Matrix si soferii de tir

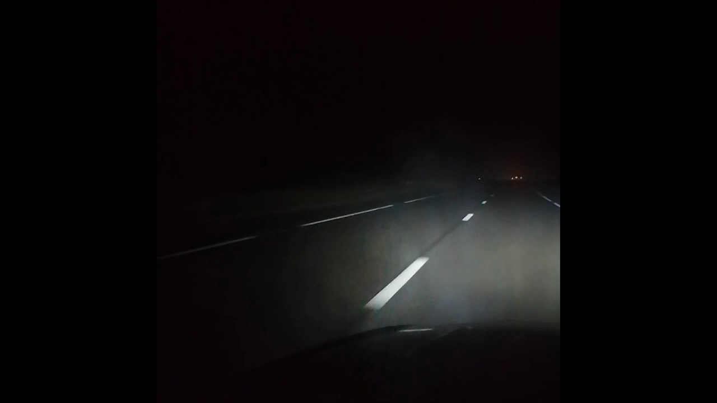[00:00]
întrucât au fost mai multe replici pe forumuri și pe Facebook că farurile Matrix ar orbi șoferii de tir. Fac acest film acum în care se demonstreze că nu e așa. Deci sunt în față, vine un tir acum. Sunt cu farurile pe auto. Cred că se vede cum e mascat deja tirul